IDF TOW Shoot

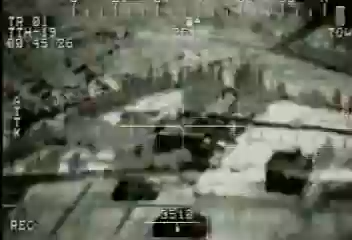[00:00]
helicopters. We know that when we show up, they duck and freeze so that we won't see them.
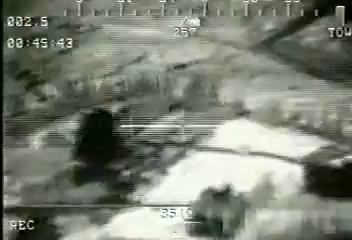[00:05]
We're capable of seeing them day or night, and I believe that fact scares them.